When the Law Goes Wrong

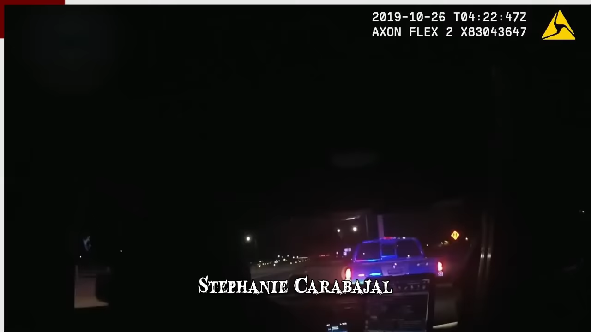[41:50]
New Mexico. The driver of the vehicle, a young female, was reportedly asleep at the wheel.
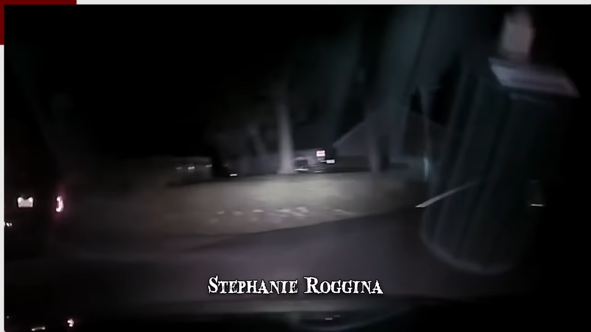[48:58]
The 26-year-old woman had been sitting in her car at an intersection for over a
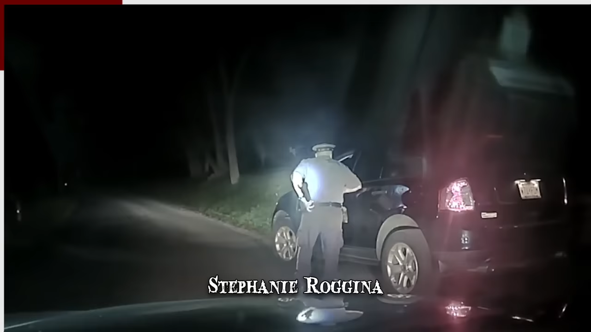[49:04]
minute and a half before speeding away as a patrol car approached with its lights activated.